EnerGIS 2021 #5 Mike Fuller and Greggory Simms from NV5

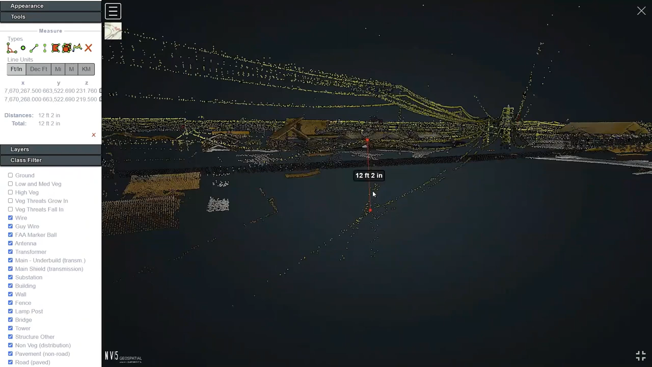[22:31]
But all that is available within 3D point cloud. So, we can provide not only analytics, but also provide some basic measurement tools within the cloud.